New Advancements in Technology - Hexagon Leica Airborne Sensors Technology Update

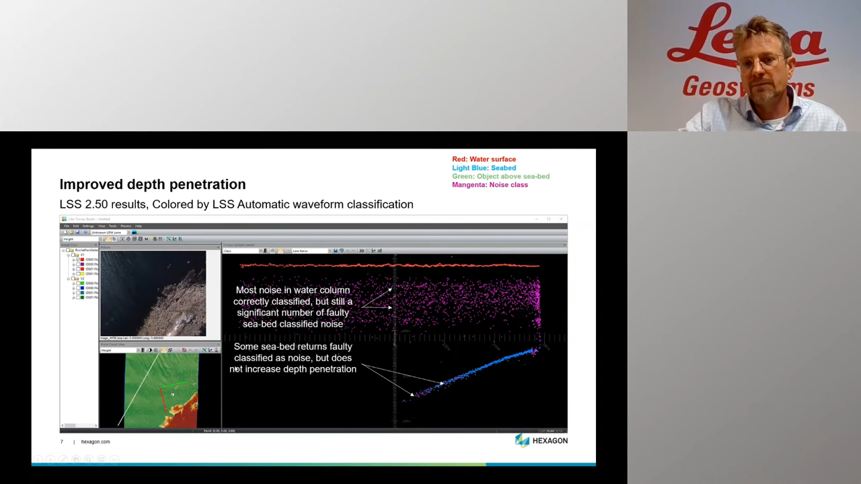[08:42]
So this is pure waveform based classification that you get directly after the first processing in LIDAR Survey Studio. However, if you look into the 3.0 results, you can actually, first of all, you can see that we have reached deeper, so significantly deeper in this data set. And we also have very few seabed returns that are faulty classified in this area until the maximum depth penetration of the LIDAR. When we turn on the noise points, which are weaker points, we can see that there is actually a bit extra here to extract.
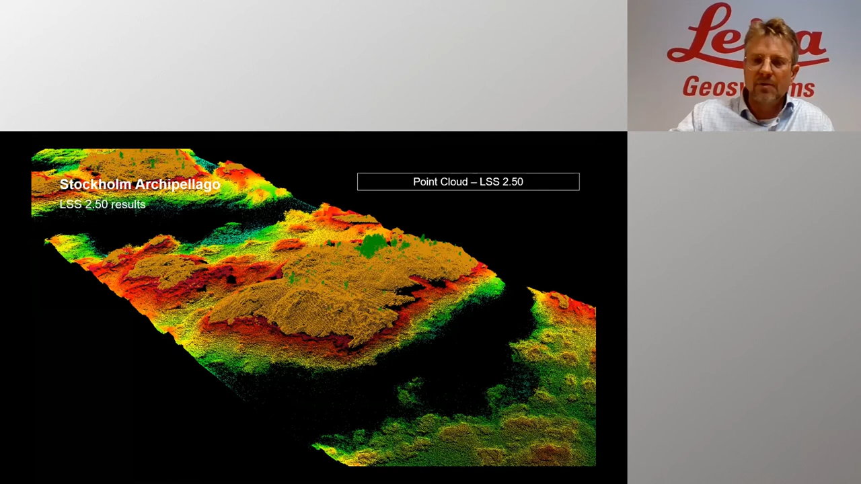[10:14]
And you can see if I add the 3.0 results that we have received significantly deeper.
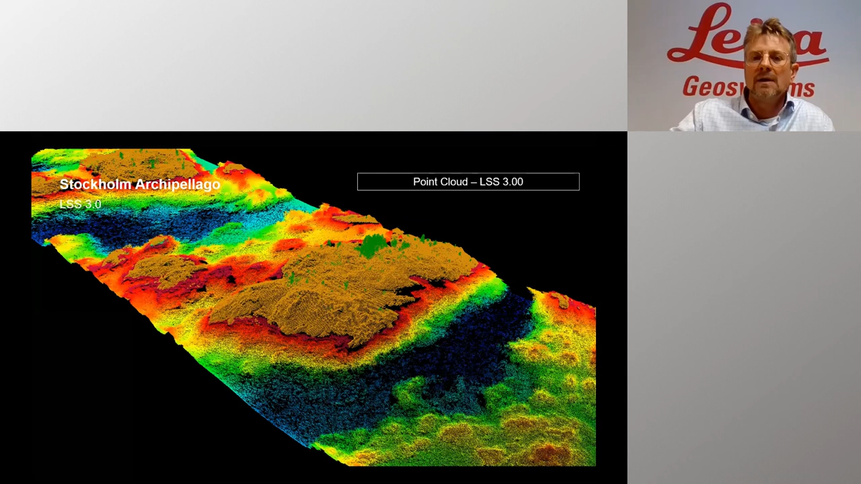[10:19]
And if you look into a two meter grid created from this,
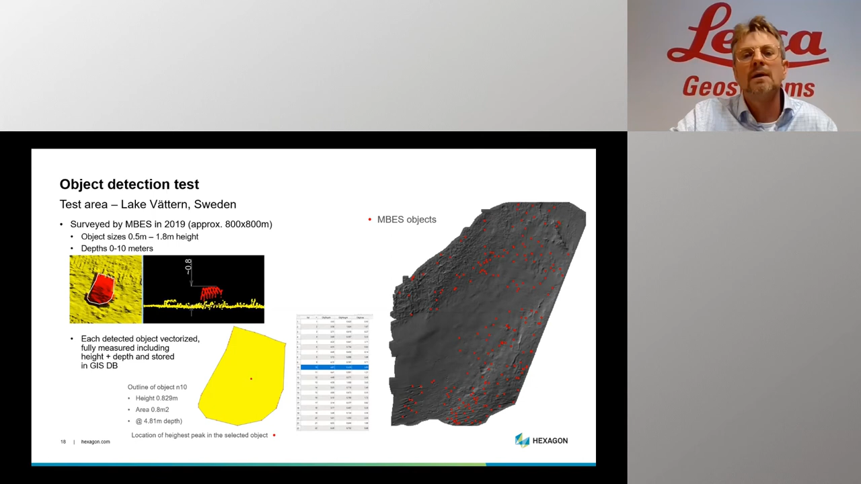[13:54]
And then we can do a comparison between the two different versions. So, and there are some important figures here. So we can see it was totally 106 objects in this case.
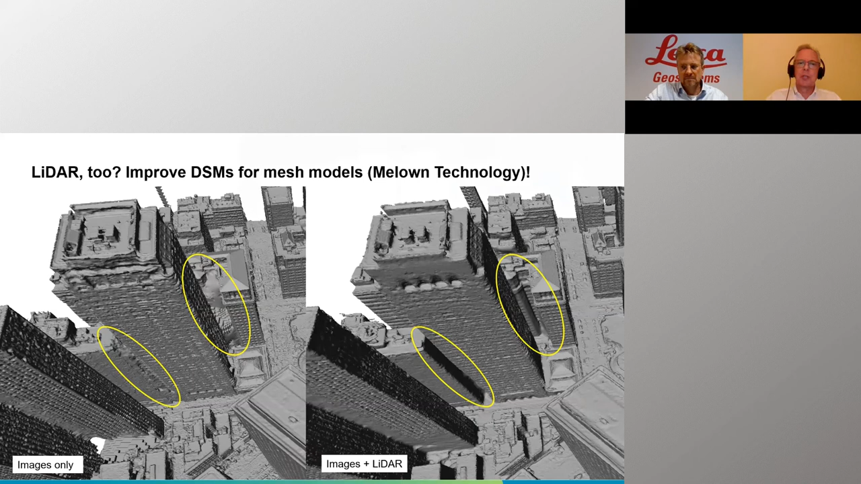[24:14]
you recover some terrific data that has been buried in areas in between the buildings. It would have been very hard to recover with any kind of purely imaging solution. So that's CityMapper 2 where we are today. Terrain Mapper continues on its previous journey. And we've had a year of continual developments. The developments have centered on a number of areas, mostly to improve noise rejection, especially near field noise rejection. This is the bane of any system that uses a gateless multipulse in the air feature,
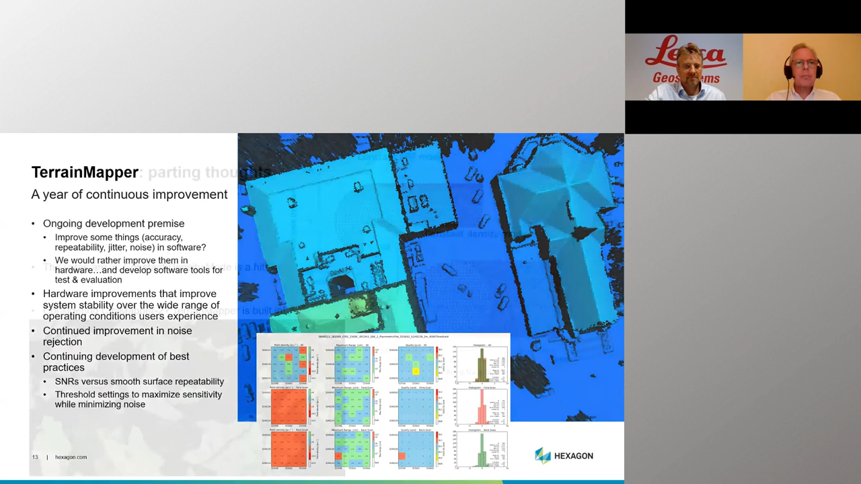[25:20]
We also continue to add to our library of best practices for our users so that they know the best system settings to use for any given type of mission. A few parting thoughts about Terrain Mapper. One of the unique features of Terrain Mapper is the constant point density mode.